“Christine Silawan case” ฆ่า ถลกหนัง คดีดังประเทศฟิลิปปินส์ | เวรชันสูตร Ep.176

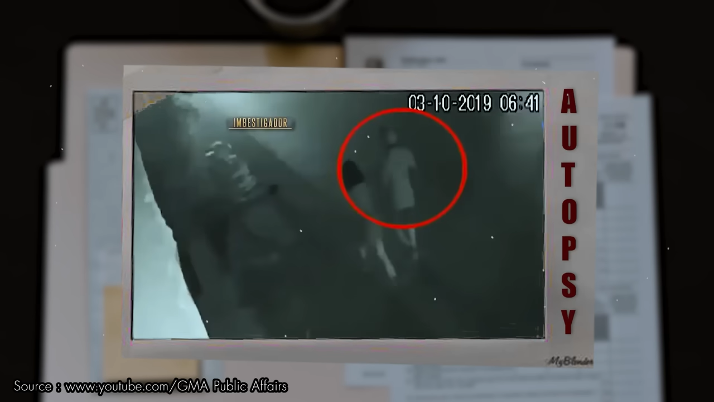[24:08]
ที่น่าสนใจตำรวจเขาไปเจอเหมือนคน 2 คนกำลังเดินกลับบ้านอยู่ตัวทางฝั่งผู้หญิงอาจจะไม่สามารถเห็นหน้าเห็นตาเพราะเห็นเป็นกล้องจรปิดด้านหลังแต่พอจะสามารถอนุมาณได้ว่า herBEAD